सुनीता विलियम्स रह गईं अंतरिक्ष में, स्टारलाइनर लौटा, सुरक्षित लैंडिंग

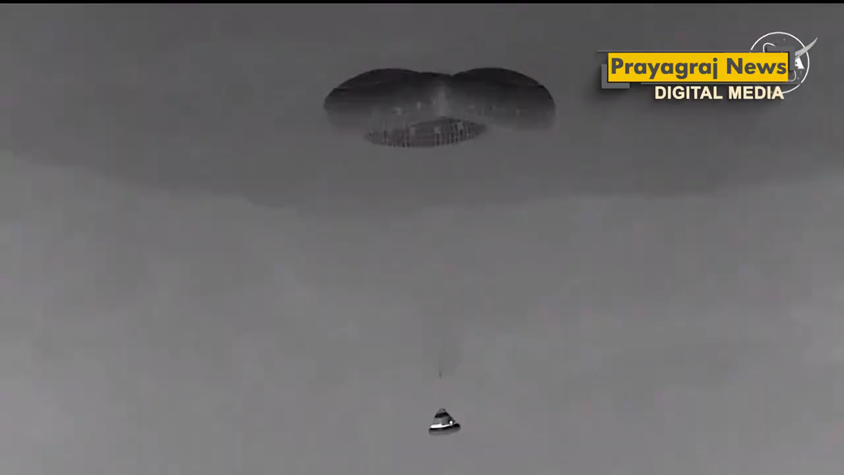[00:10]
वह सुरक्षित लैंड हो गया। यह स्पेस्क्राफ्ट भारतिय सम्यानुसार तड़केतीन तीस बजे पहुचा।
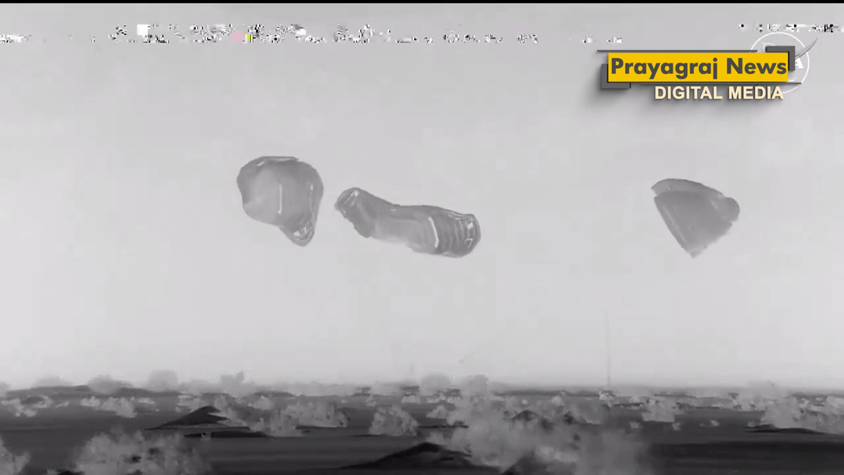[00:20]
यह न्यू मैक्सिको के वॉइट सैंड स्पेस होरबर रेगिस्तान में सुरक्षित लैंड हुआ।